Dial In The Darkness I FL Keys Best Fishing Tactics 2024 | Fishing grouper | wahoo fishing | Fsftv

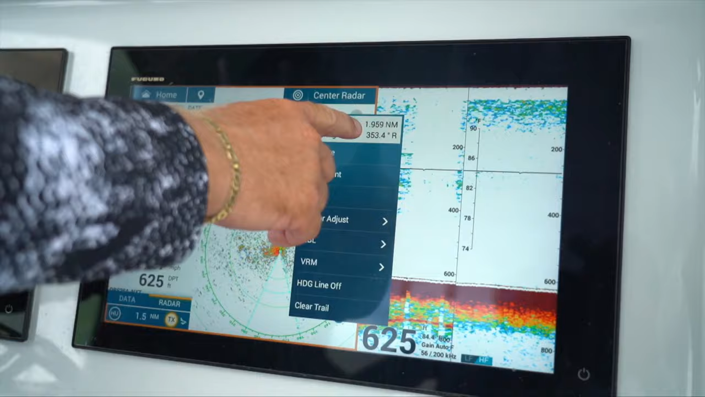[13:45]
For over 80 years, Furuno innovations have helped more fishermen find and catch more fish than any other brand.
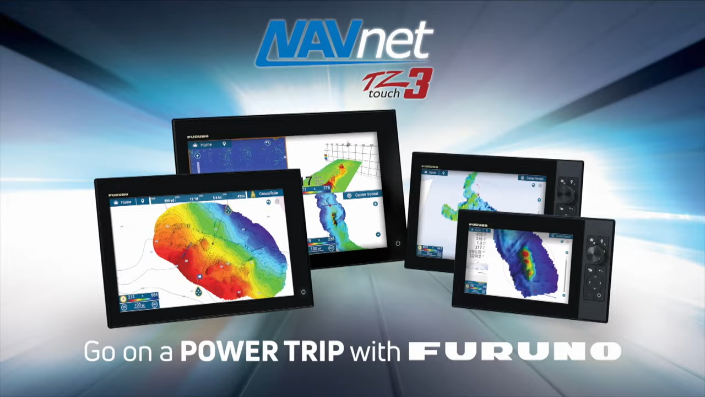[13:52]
And we're raising the bar again with NavNet's EZ Touch 3's new PBG and Fish It Drift It technologies.